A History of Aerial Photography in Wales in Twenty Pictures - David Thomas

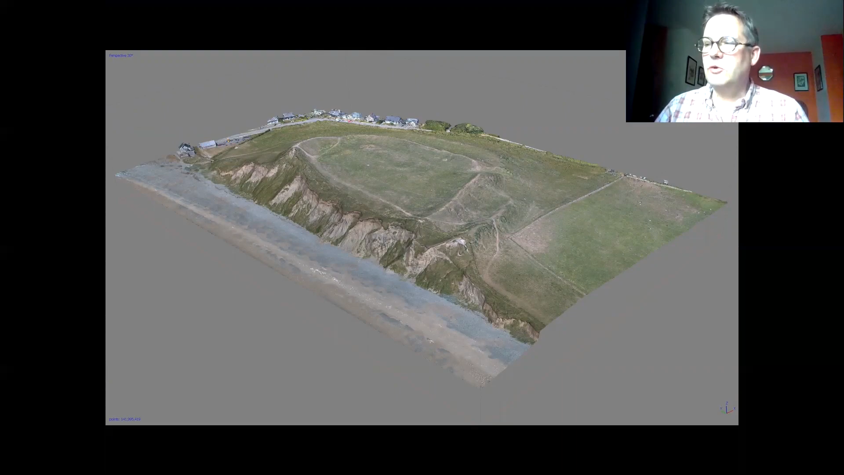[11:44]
And it's not just an image, it's an accurate 3D model that's being used to record the site and the effects of climate change by the team working on our Cherish project. We've even created a 3D printed version of this model.
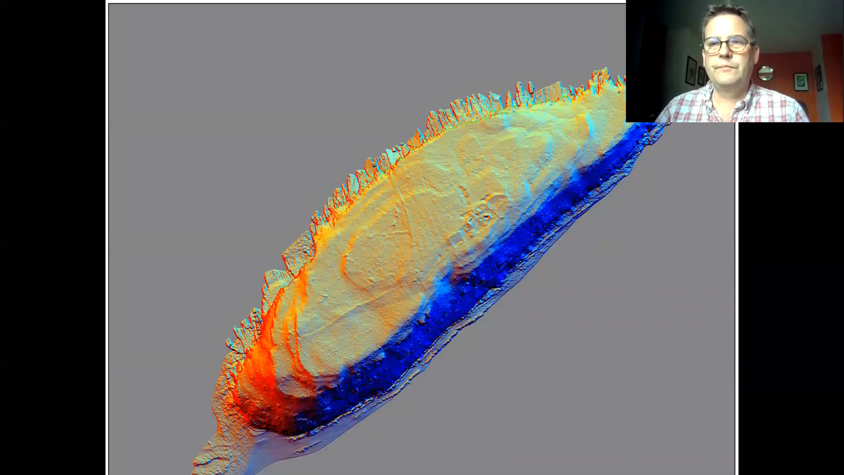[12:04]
We also use LiDAR, which is a technique that uses laser beams to model landscapes. Here's Puffin Island showing the topography and the remains of a farmstead. And to end, I'd like to conclude by showing you the suite of techniques that are available to archaeologists.